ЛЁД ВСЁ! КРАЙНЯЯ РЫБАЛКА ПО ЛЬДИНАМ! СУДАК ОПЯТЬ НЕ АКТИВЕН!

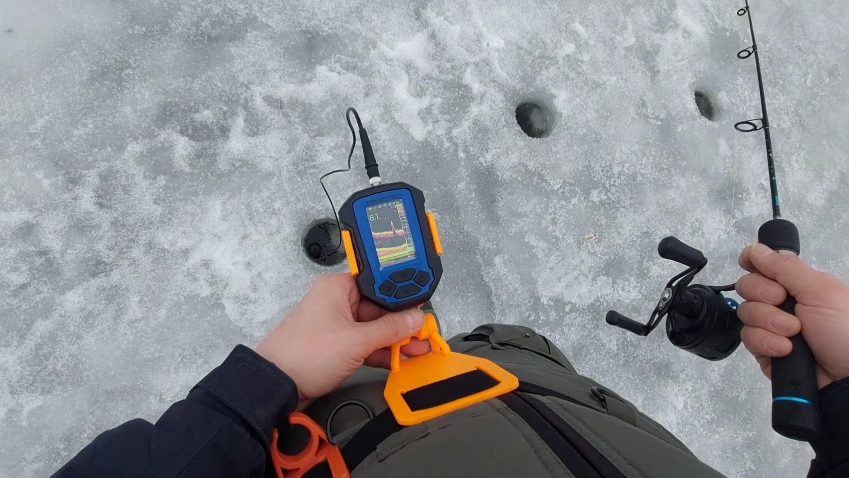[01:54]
Но нет, вот он стоит на дне. Вот-вот полетел.
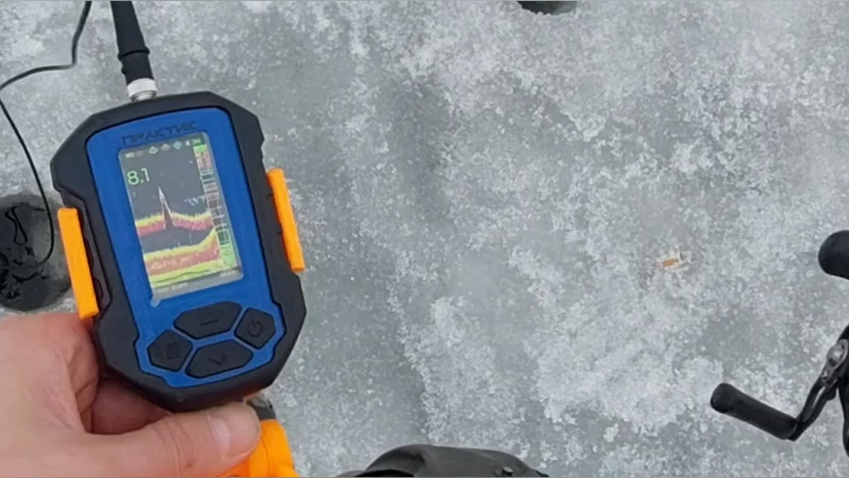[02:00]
Ну. И видите, как что-то не хочет. Два их там. Сейчас раздрагоню. Полетел. Полетел.
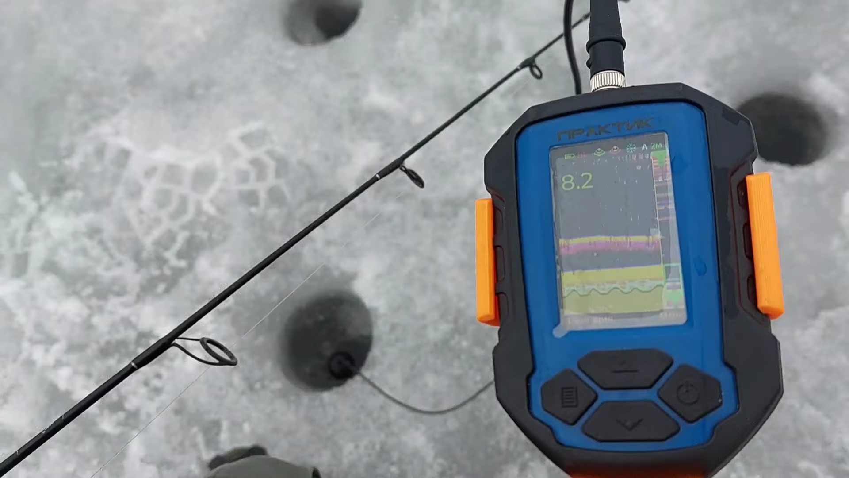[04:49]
Ну все, рыба не клюет, лежит на дне. Аэролодки расползаются с той стороны. Поэтому нет смысла сидеть.